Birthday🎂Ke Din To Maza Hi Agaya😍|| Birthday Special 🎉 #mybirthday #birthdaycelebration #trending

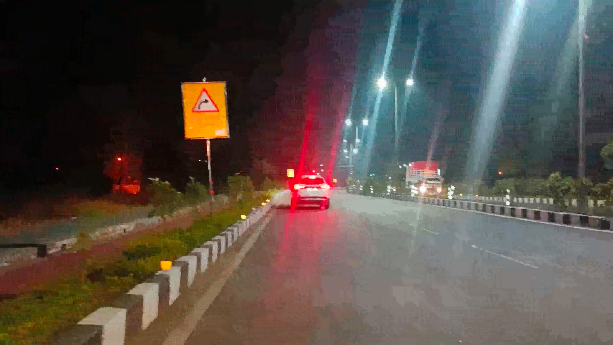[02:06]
तो गाइज ये अपनी न्यू वाली रोड है, जो कि गाइज ये अपन को पॉलिटेक्निक रोड बोलते हैं इसको, आगे से पॉलिटेक्निक वाली रोड लग जाएगी।
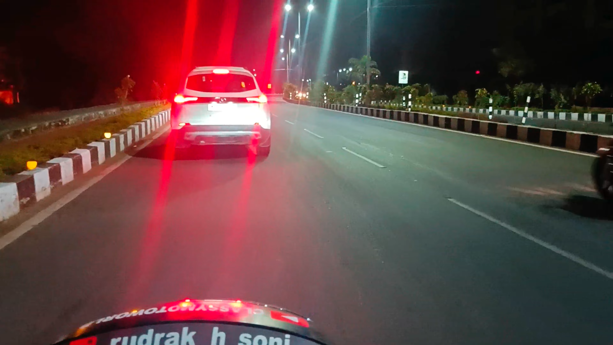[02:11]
एक हाथ से चला रहा हूँ गाइज, तो थोड़ा सेव होके चलाना पड़ेगा कि गाड़ी आ रही है नहीं आ रही।